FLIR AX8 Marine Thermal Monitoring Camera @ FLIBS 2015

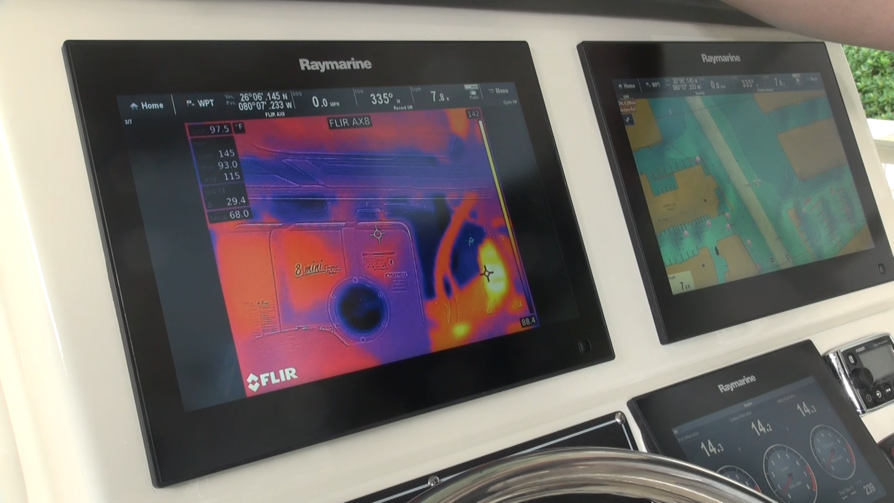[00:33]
So the infrared technology in the AX8 is great for spotting problems before they happen.
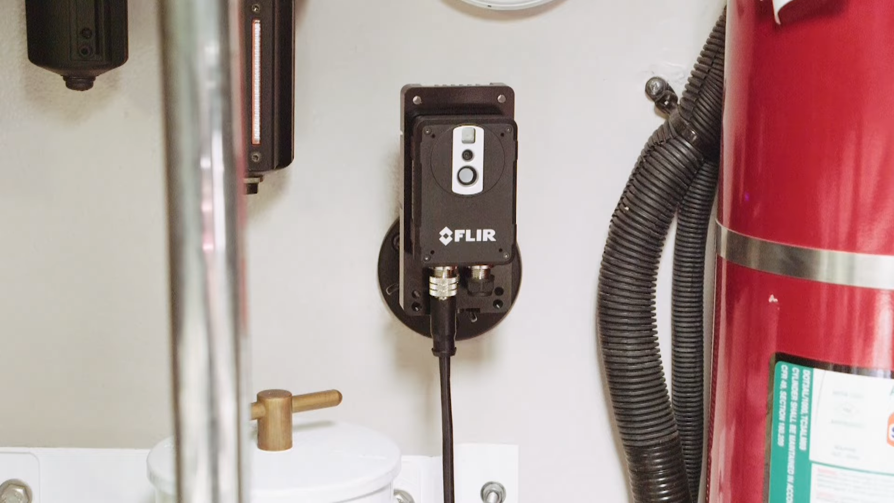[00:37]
If you're new to thermal imaging, the AX8 is great because it actually combines the output
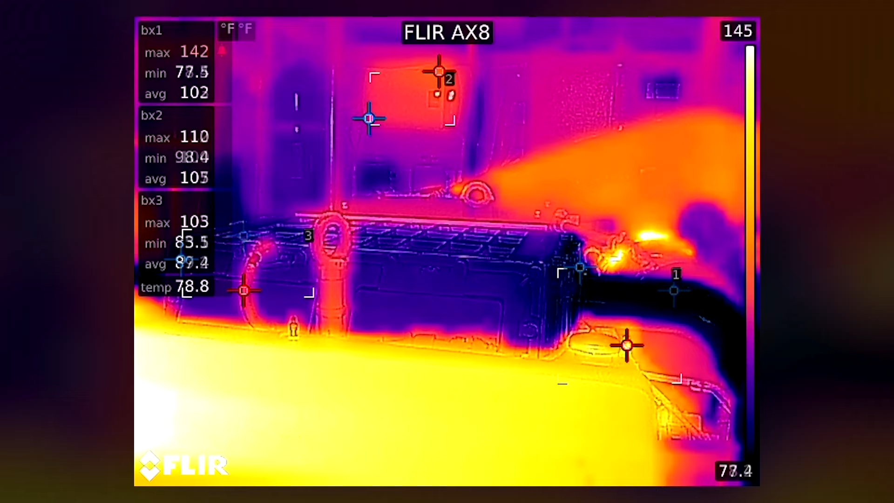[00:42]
On screen: scale top 145°F
of two cameras into one using a FLIR technology called MSX. So what we have is a thermal camera with the high contrast elements of a visible camera overlaid on it.
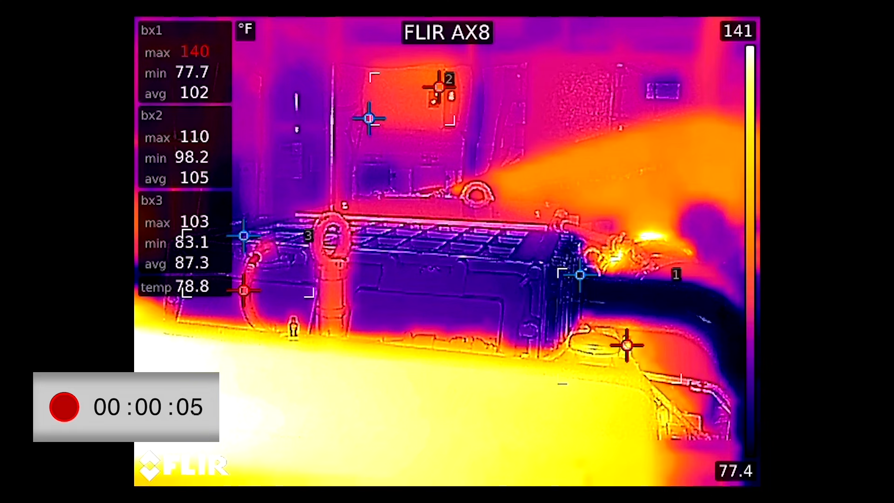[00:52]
On screen: scale top 141°F, scale bottom 77.4°F
So that allows us to see lots of detail in the thermal scene.